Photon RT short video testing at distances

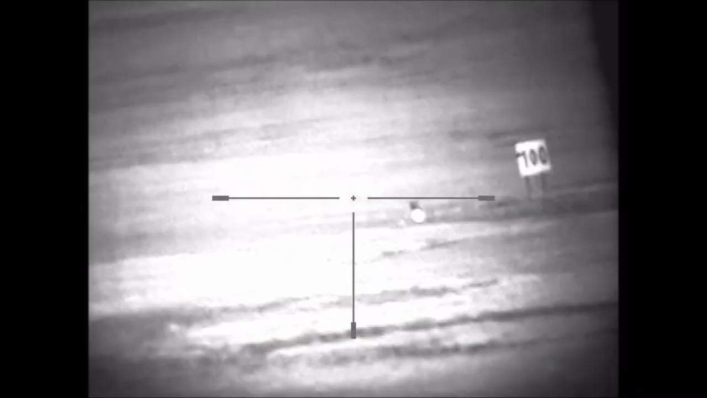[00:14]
So on this time we have a T67 from IR light bulbs and you can see there it's a, well I would say it's a noticeable improvement, you can actually see the rabbit's ears, although the eyes glaring out but you can see the rabbit's ears in somebody's eyes.
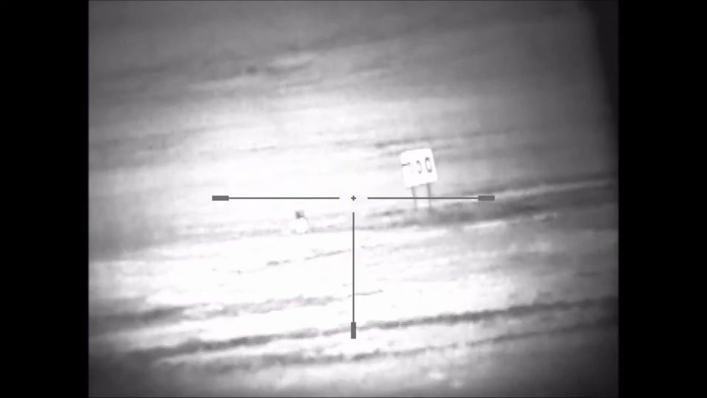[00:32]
In detail, 100 metres, if anything it might be a bit too strong at 100, we'll put it out to 200 and again the picture is improved,
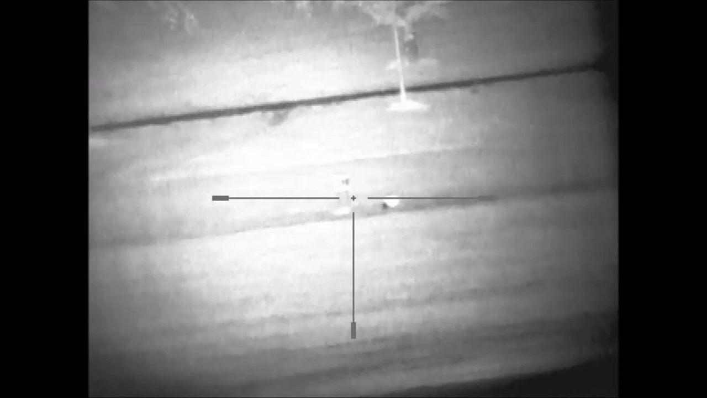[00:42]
put it up to 12 mag and we'll try and refocus to see what we can get.
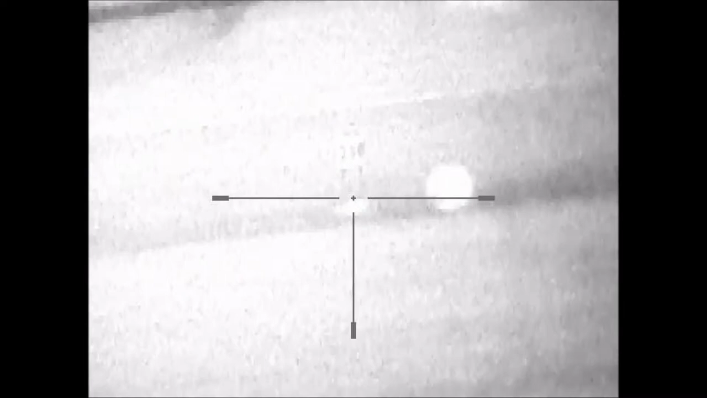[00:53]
You can see the 200 clearer there and we can focus it down the rabbit cut out which is here.
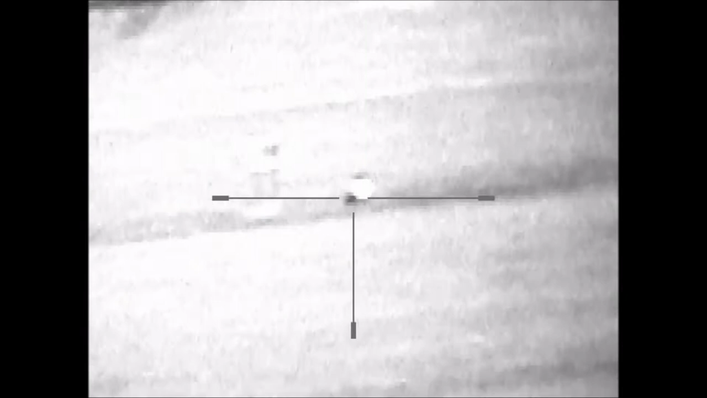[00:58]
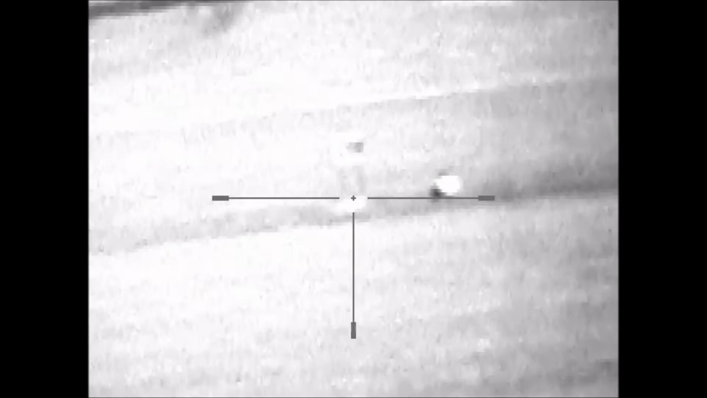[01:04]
But I would say that's a vast improvement again,
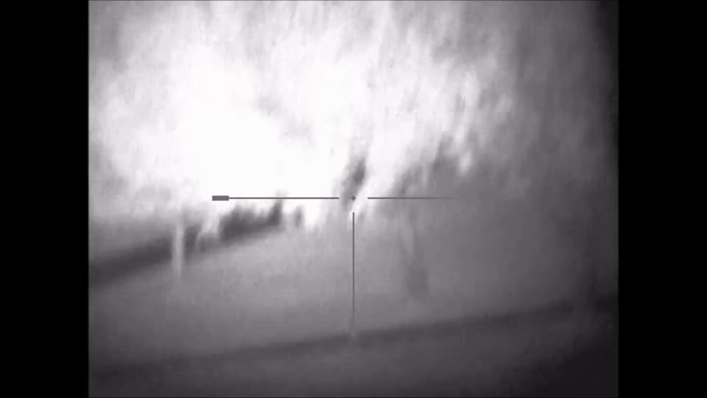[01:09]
look at the distance this thing goes, I've used this IR many times and it easily does 300-400 yards.
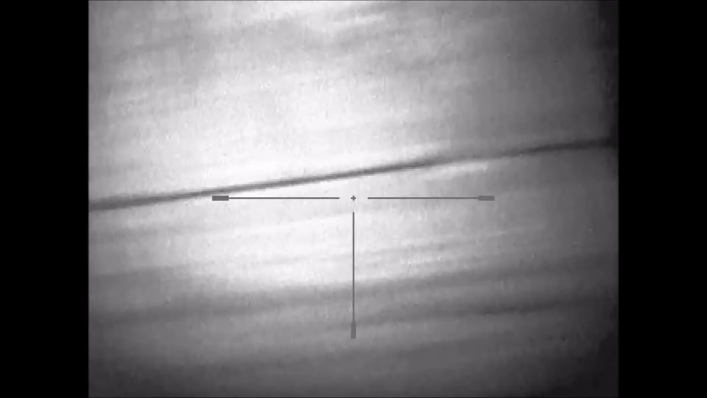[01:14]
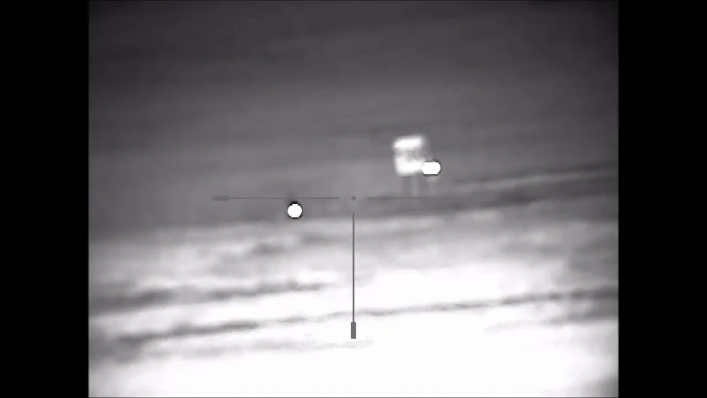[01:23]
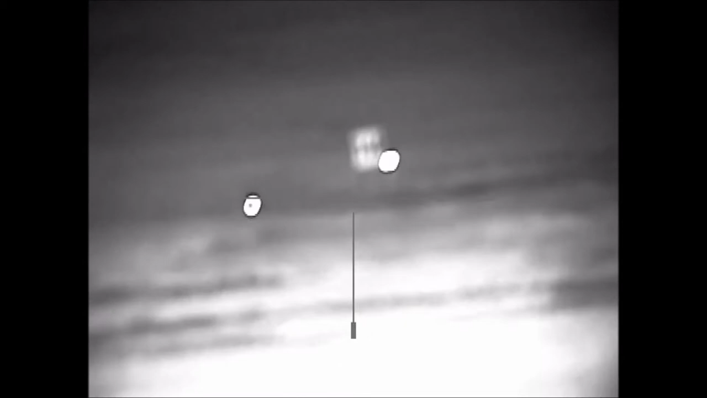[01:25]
So I'll show you the 100 you would say?